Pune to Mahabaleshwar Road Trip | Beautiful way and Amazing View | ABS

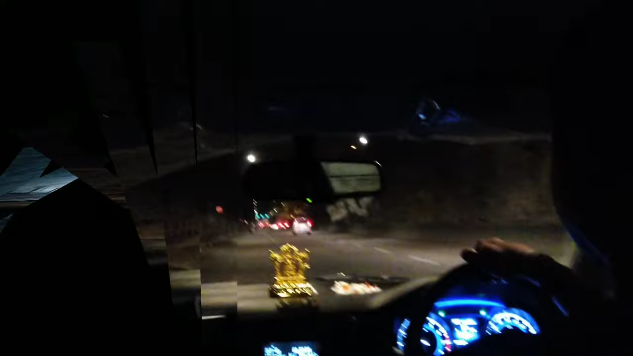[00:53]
एक्चुअली अभी हम हैं एक टनल के अंदर और बहुत ही लंबा टनल है ये, अप्रॉक्सीमेट 2 किलोमीटर्स होगा.